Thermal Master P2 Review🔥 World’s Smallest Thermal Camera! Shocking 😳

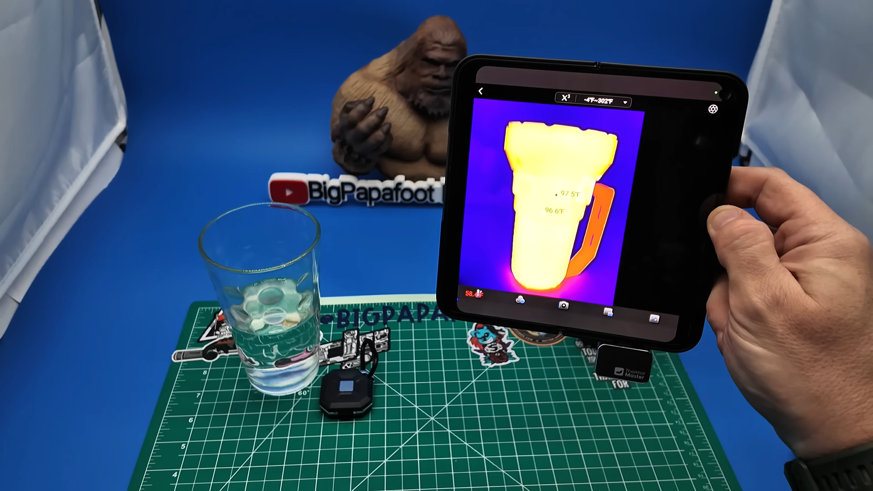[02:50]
You can see, wow, that actually is still quite warm.
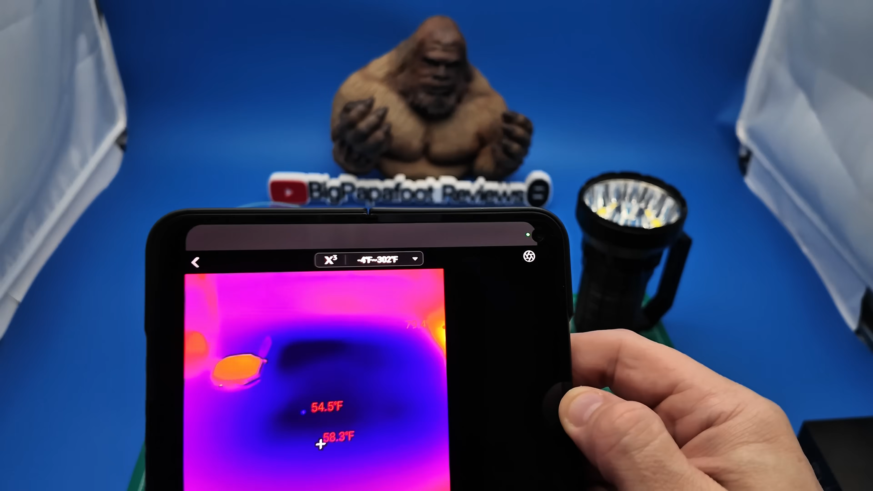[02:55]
So just taking a look at several different items here.
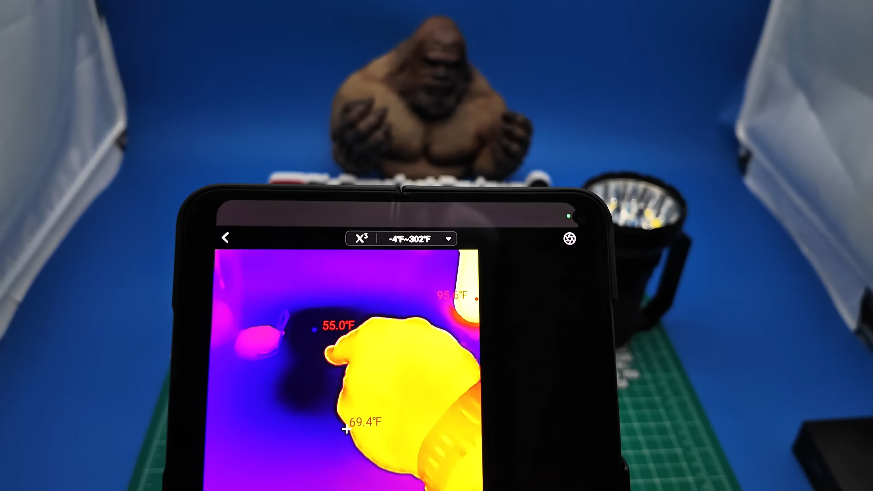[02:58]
On screen: spot 69.4°F
I have the bag of green peppers and I placed it right here. Now you can see that it is still fairly cold.
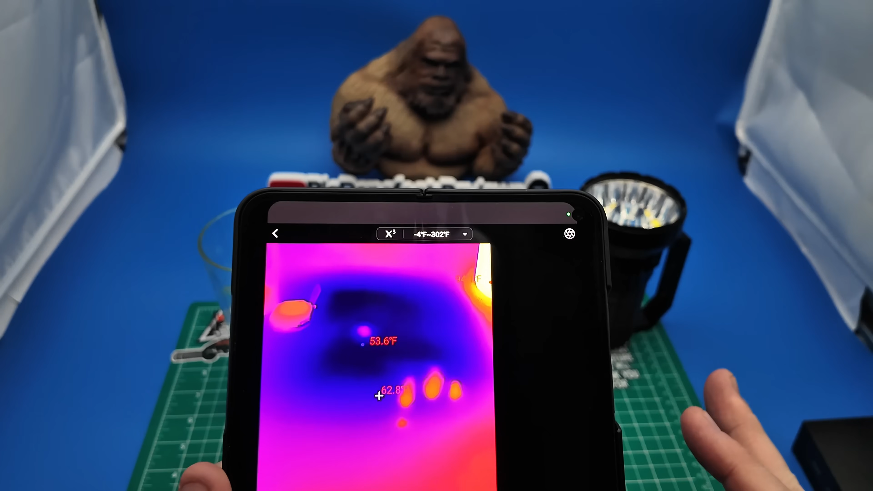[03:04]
This has come in handy so many different times. Extremely accurate, easy to use.
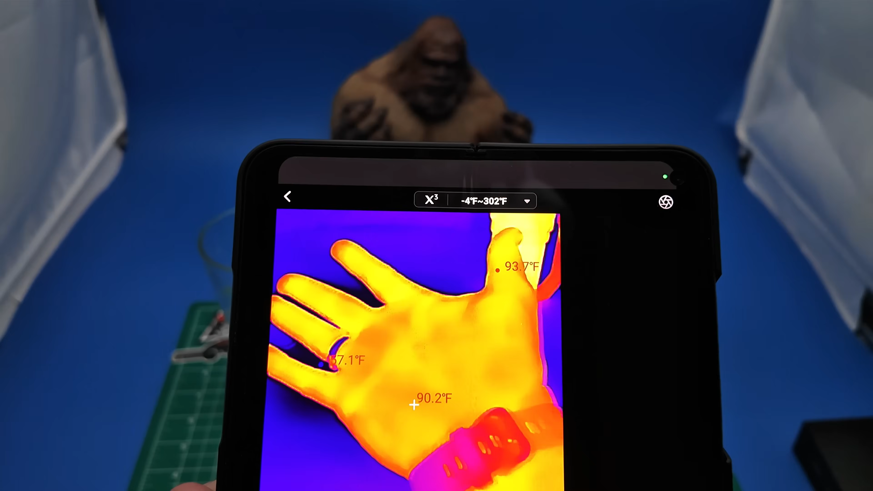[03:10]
On screen: spot 90.2°F
I'll show you guys again here.
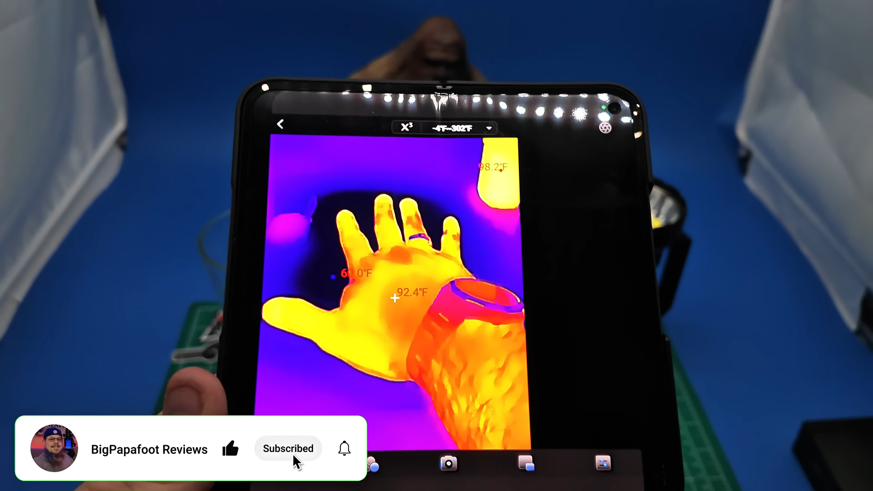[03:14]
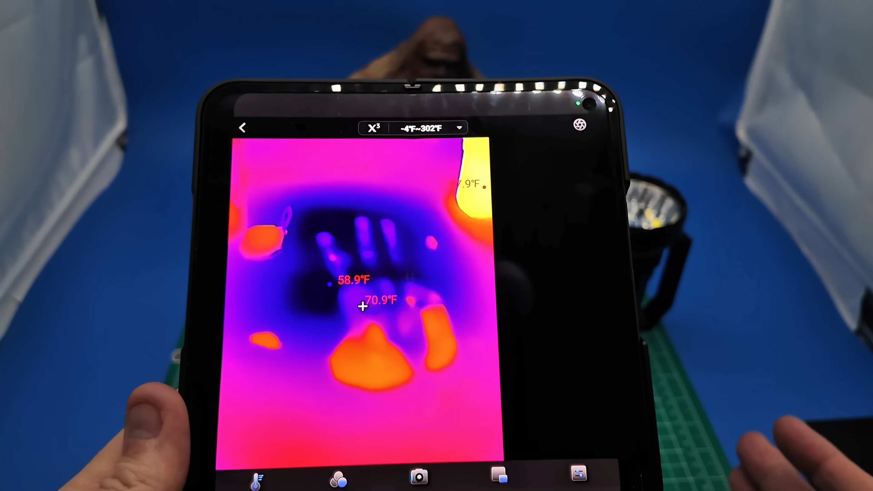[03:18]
On screen: spot 70.9°F
If anyone from the 90s, 80s remembers Hypercolor shirts, that's what it looks like.
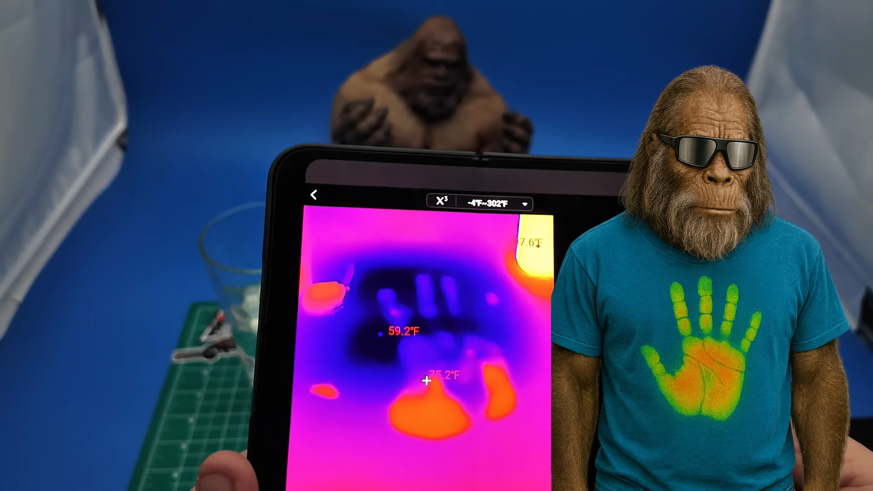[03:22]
And again, extremely accurate temperatures all around.
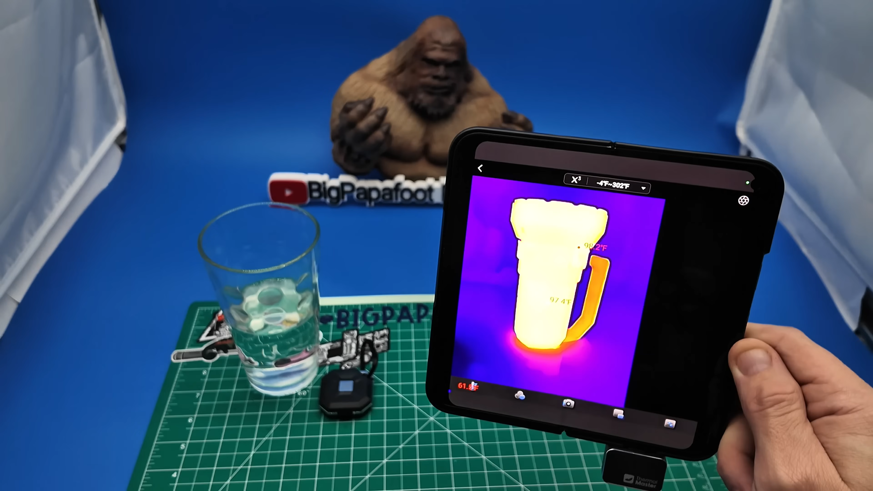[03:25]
I review many items on this channel, many of which are flashlights.
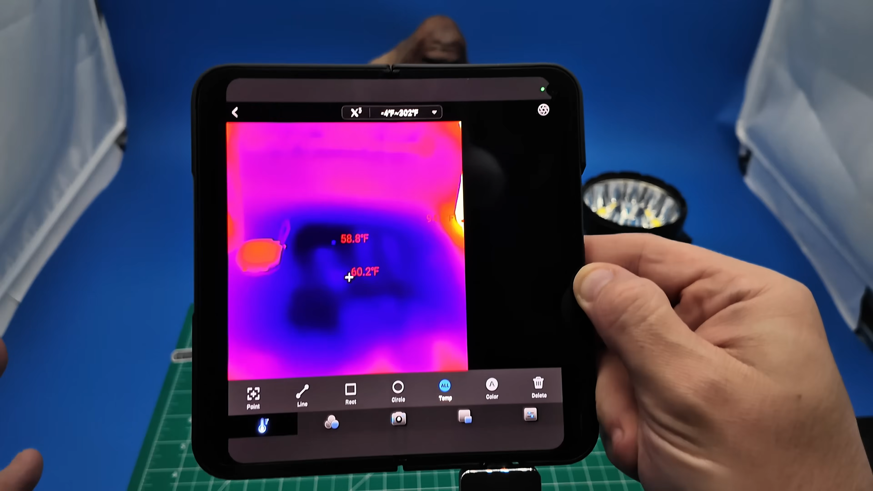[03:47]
It's very easy to control what area you're looking at. And you can remove all of the temperature information if you want.
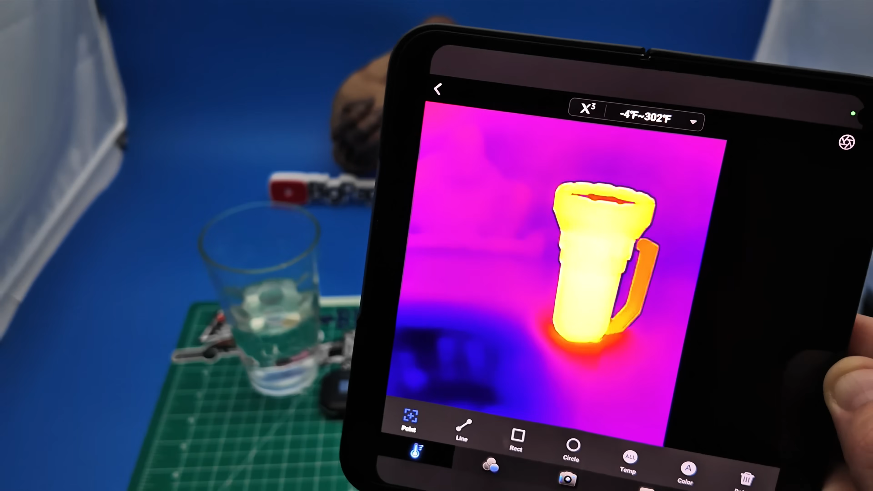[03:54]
I actually have used this three different times in the last week to find air leaks and fix them from around different windows in my home.
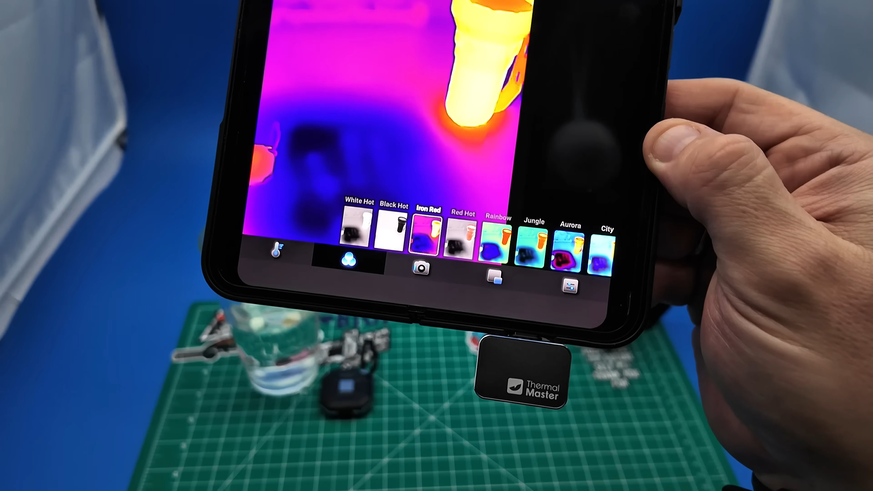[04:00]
Many different settings that you can adjust to your liking.
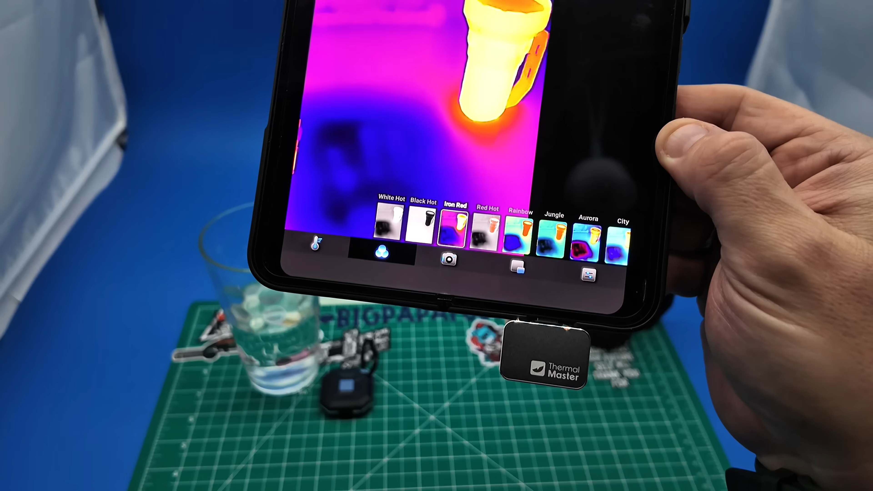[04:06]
Depending on your usage, there are many different modes that you can go into.
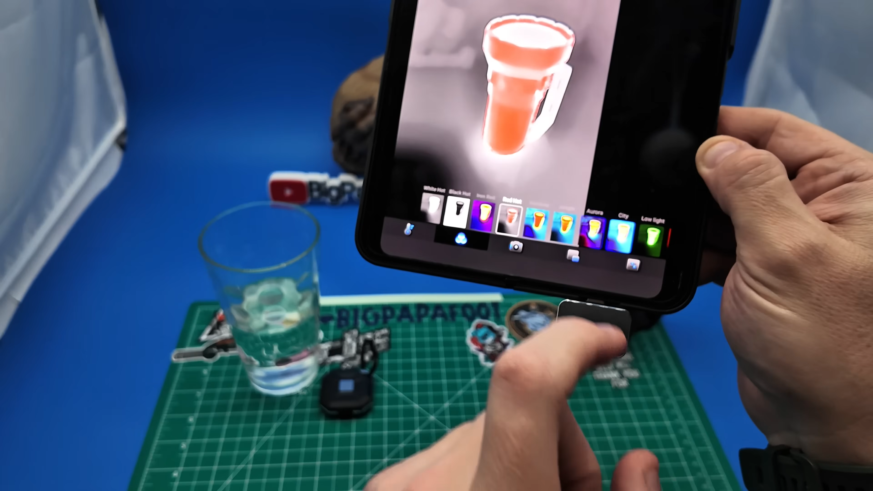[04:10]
Just showing you the difference. Absolutely cool.
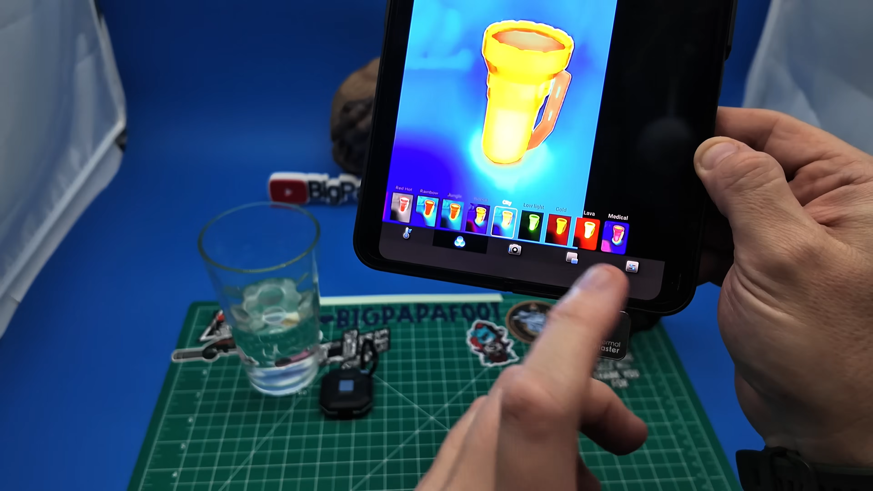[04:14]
You can see the heat signature even around the flashlight where it's sitting.
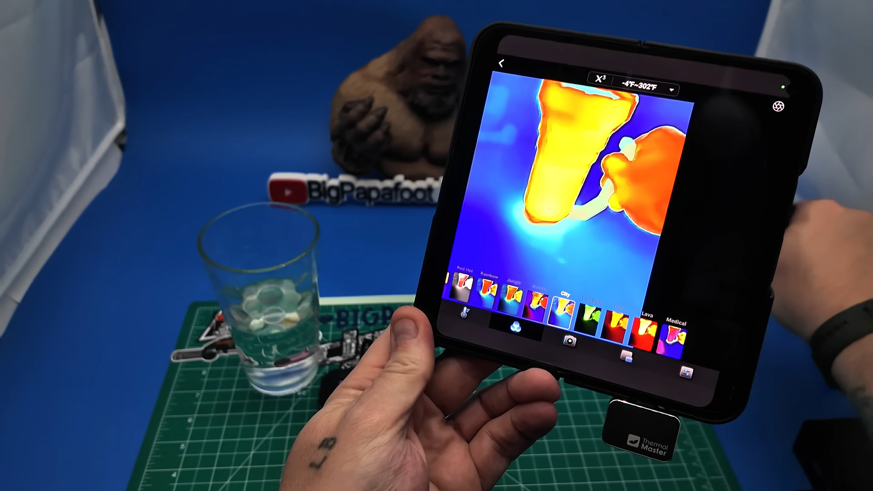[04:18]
Check that out.
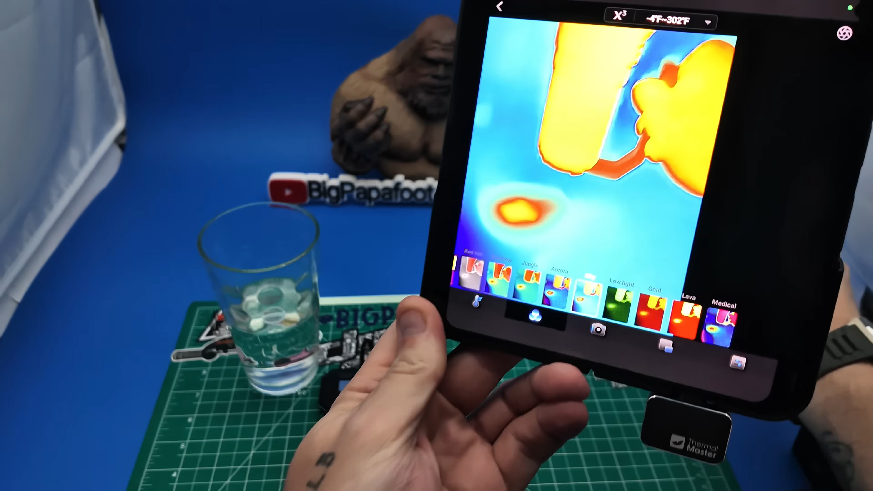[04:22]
So many different color options to choose from. I can't even put into words how impressed I am with this camera.
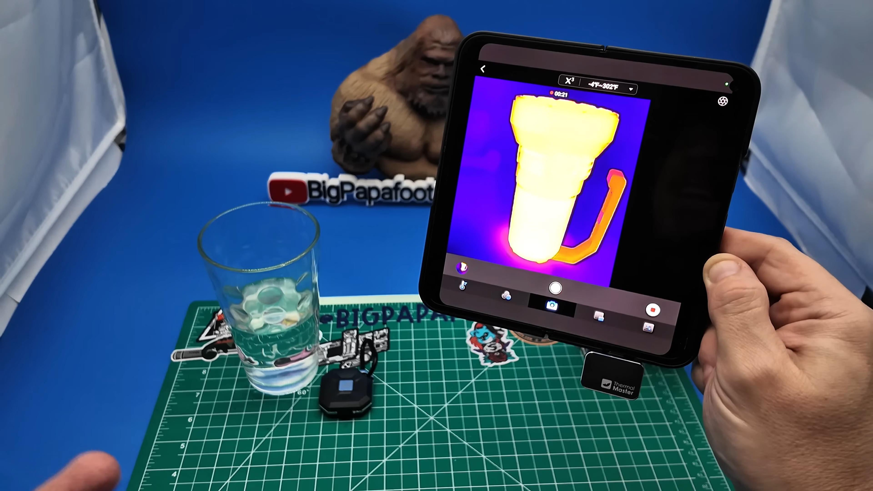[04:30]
I looked at reviews online and thought, wow, this has so many great reviews and for many good reasons.
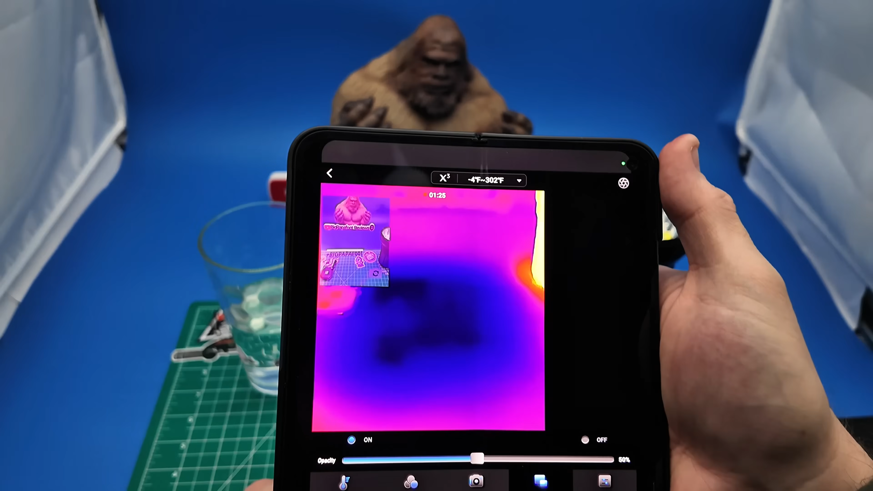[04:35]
And you can see still that this matte is holding in that cold from the green peppers that I placed there earlier in the video.